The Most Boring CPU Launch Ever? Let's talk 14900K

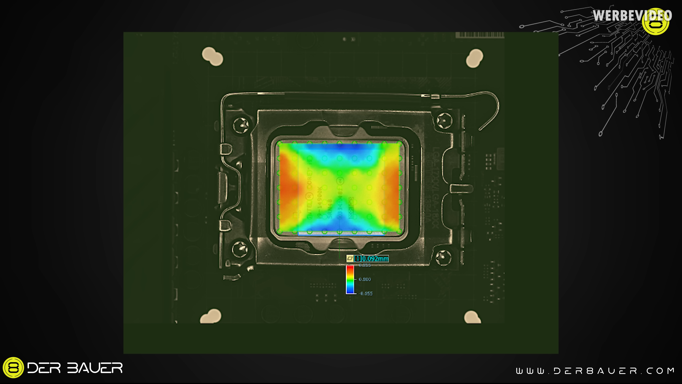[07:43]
up with thermal paste and that's not the main problem but the main problem is more that the hot part of the CPU which is in the center won't have proper contact with the cooler.
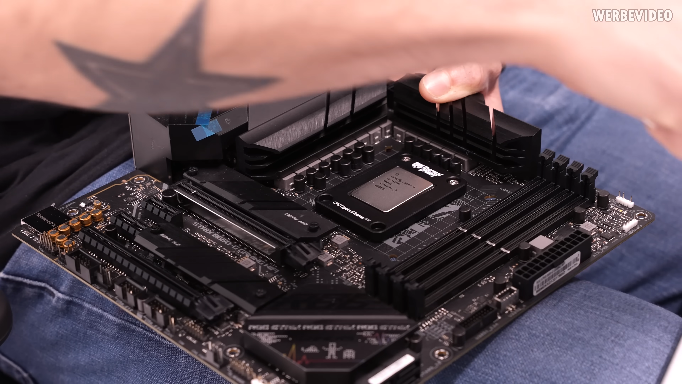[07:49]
To get a good comparison we proceed now to mount a thermogristy contact frame again on the CPU and then repeat the entire measurement. Which means that first we will have to get our overview the optical one of the entire field and then we define again where we want to measure with the confocal laser.
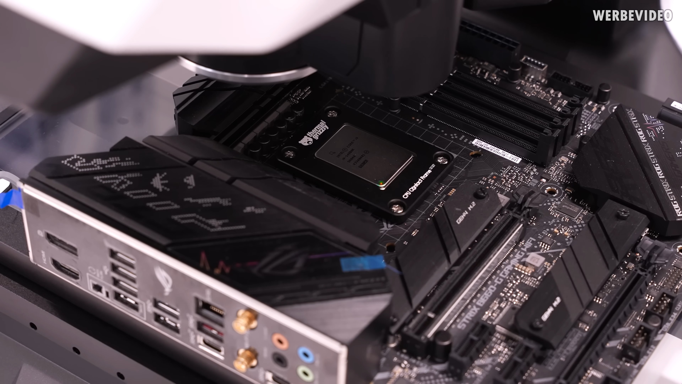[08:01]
Now with the CPU contact frame as you can see we basically cut the bending in half. We only measure 46 micrometers from the highest to lowest point whereas previously we had 92 micrometers.
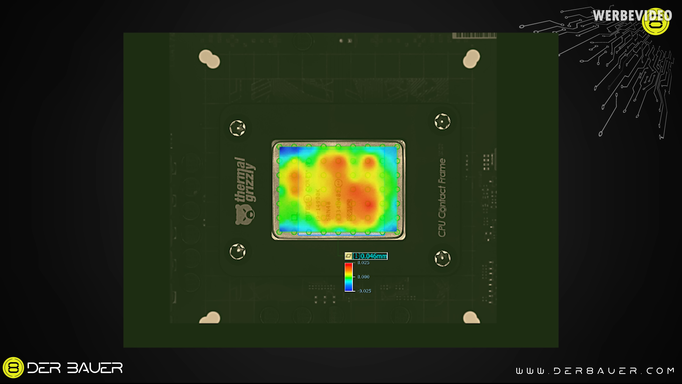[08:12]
And if we put both images directly next to each other it will be even more clear. And also you can see we did not only decrease the bending
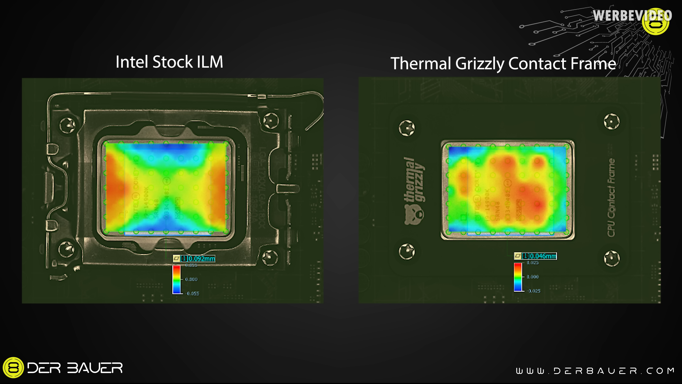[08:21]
overall but we also put the highest point of the CPU in the center where you also have the hot spot and where you want your cooler to have contact to dissipate the heat. So in the end all the changes is pretty much a number.